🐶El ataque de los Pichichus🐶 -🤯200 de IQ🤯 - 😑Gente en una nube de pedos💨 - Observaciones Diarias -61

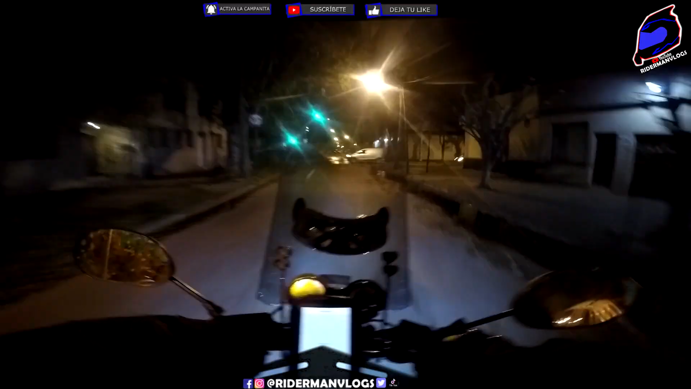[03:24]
¿Vos también querés pasar? Ya que estamos, ¿no? Ya ni me caliento en tocarle bocina, si total hacen lo que quieren, boludo.
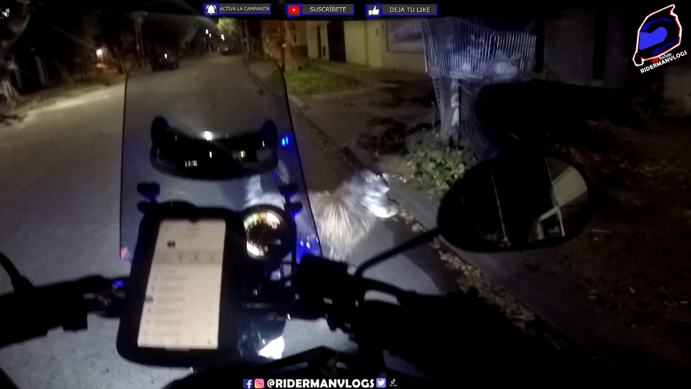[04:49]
Peluche. Este se llama Peluche, ¿no?
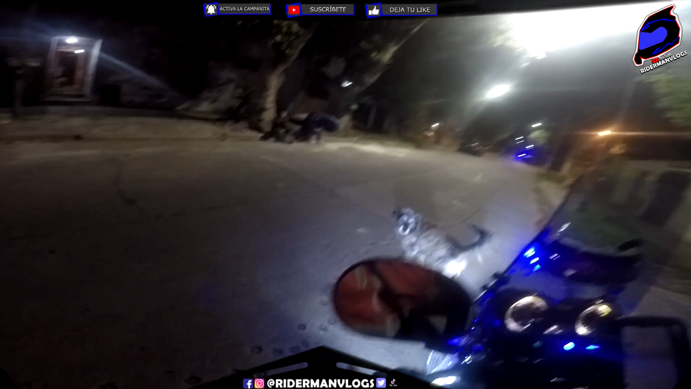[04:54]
Ahí está. Nunca vi que un perro se me plante ahí. ¿Se acuerdan de Peluche? Volvió en forma de fichas. ¿Te acuerdas de Alf? ¡Volvió! ¡En forma de ficha! Y encima se parece a Alf. Por lo peludo.
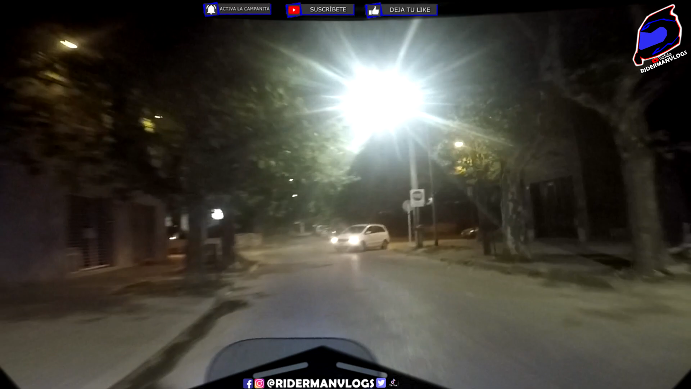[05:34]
es las observaciones diarias donde cazamos la gente que se manda en contramano.
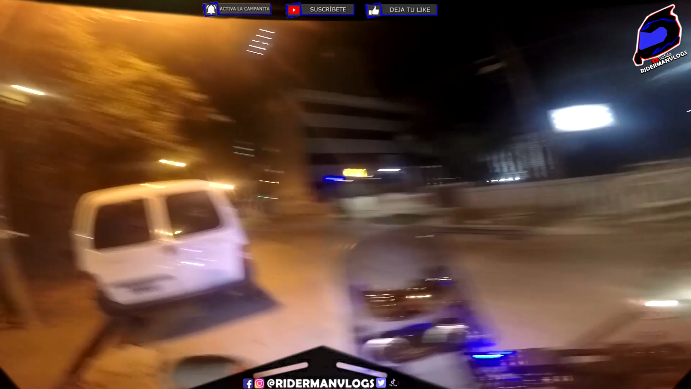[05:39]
Le hice seña porque no, me parece que seguía mandándose. Y acá tenemos otro ejemplo más que viene por el medio de la calle. Ah, pero pará, puso baliza a nylon.
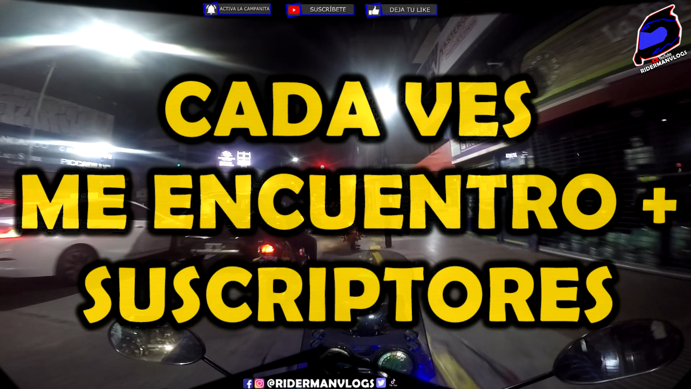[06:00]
¿Por qué está apurada? Oh, ¿todo bien?